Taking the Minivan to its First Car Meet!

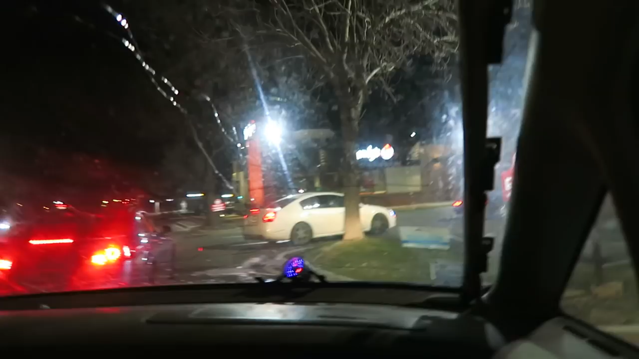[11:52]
Well, Taco Bell is closed, so we have to settle on Wendy's. People are walking, dude. Are they really? Let's see if the doors are... Oh, no, the inside's definitely closed. No way.
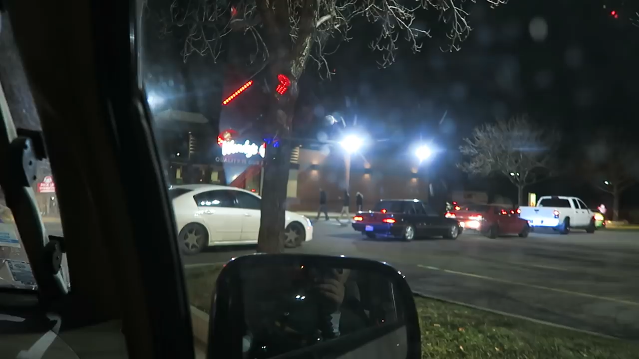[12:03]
It's closed. I don't know what they're doing. I feel sorry for whoever works at this Wendy's right now.